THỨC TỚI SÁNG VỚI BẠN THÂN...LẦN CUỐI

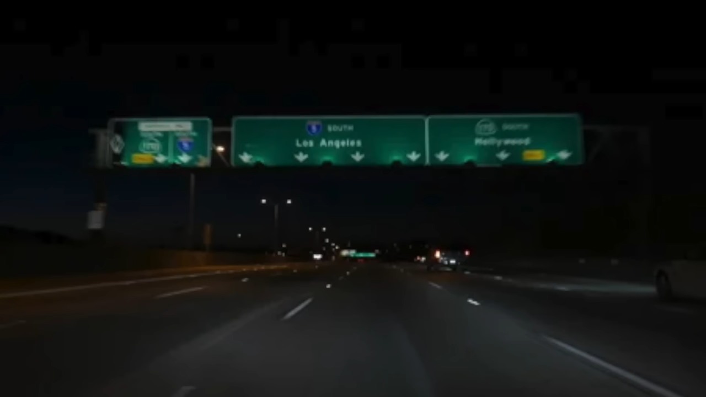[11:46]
Theo ý sao? Lái đường cao tốc giờ này nó vắng thiệt không á.